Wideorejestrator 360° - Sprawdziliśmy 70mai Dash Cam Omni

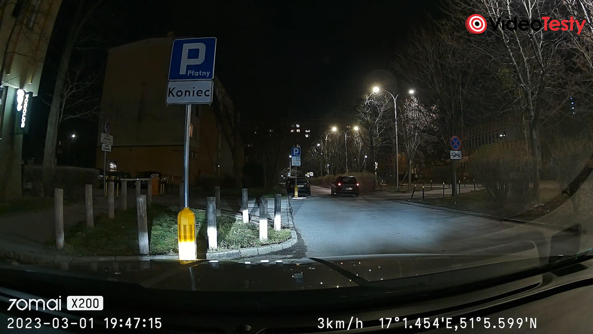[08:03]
Wiecie, mieści się po prostu dwa razy więcej obrazów w jednej sekundzie, co oznacza, że jest większa szansa na to, że jeden z tych obrazów to będzie chociażby tablica rejestracyjna samochodu, który nas potrącił,
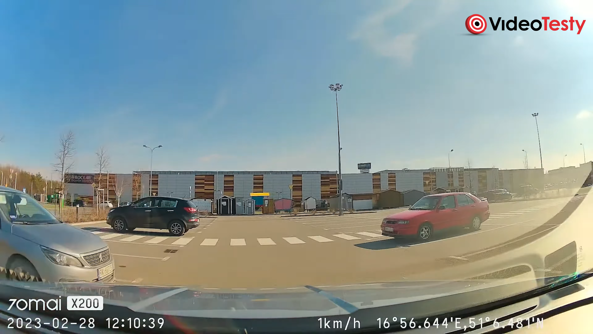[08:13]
albo szczegół związany z twarzą osoby, która uderzyła w nasz samochód. Przy tym detale w odległości około 3-5 metrów są całkiem nieźle widoczne. No a nocą też było całkiem nieźle.
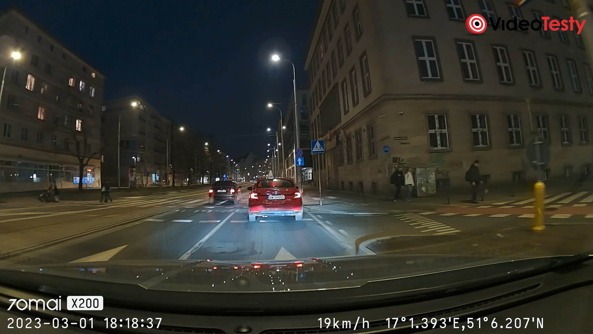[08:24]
I ja podejrzewam, że tutaj głównie chodzi o to, że ten HDR, o którym wspomniałem, to jest prawdziwy HDR. Czemu w ogóle tak sądzę?
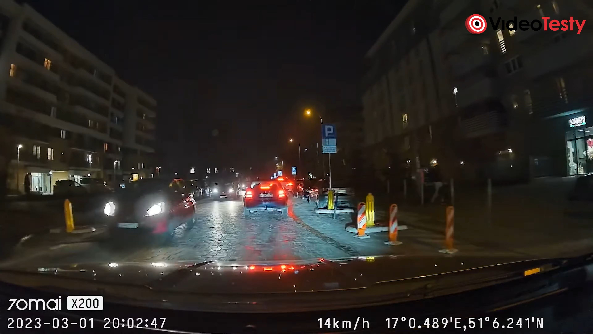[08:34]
Sądzę tak dlatego, że żeby go włączyć, trzeba się przełączyć na Full HD, ale przy 30 klatkach na sekundę. A to dlatego, że kamera podczas pracy pewnie nagrywa prawie w tym samym momencie obraz w dwóch różnych ekspozycjach.